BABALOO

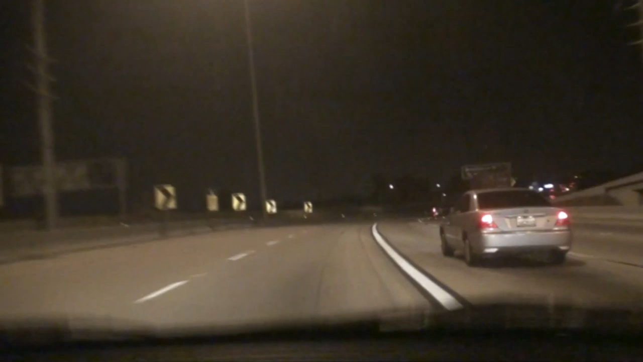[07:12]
We're filming the highway! We just left Knott's Berry Farm.